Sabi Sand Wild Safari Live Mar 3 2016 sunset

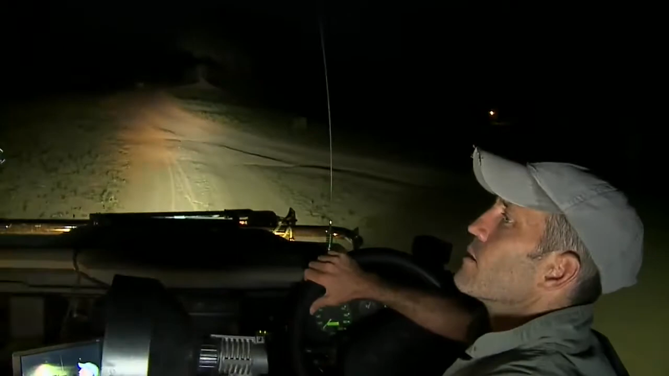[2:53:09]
thick-tailed bush baby makes. They are impala all over this clearing.
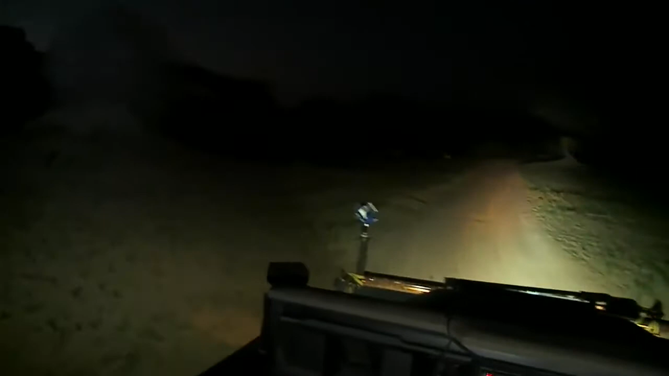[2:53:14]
Now we know, of course, that they come out into the clearings because they want to see anything that might want to eat them,